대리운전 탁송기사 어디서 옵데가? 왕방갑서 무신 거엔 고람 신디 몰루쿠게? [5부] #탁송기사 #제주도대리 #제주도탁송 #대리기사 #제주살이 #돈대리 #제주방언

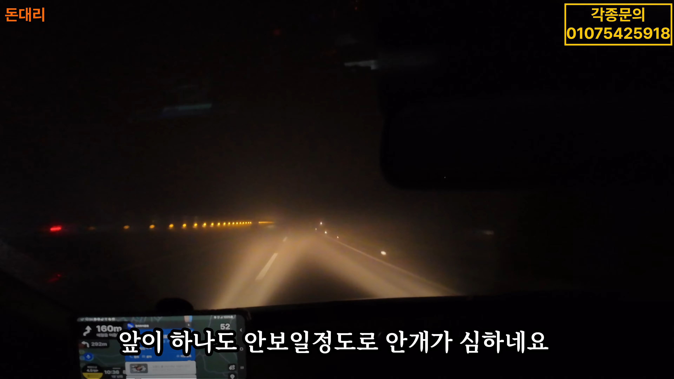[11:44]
제주시로 가고 있습니다. 와, 안개가 아니라 구름 속을 지나가고 있습니다. 구름 속을 지나가니까 와, 장난 아니네요. 하나도 안 보입니다. 또 운행 마쳤습니다. 운행 마쳤고요. 오늘은 대량 매출 한 20 정도 했고요.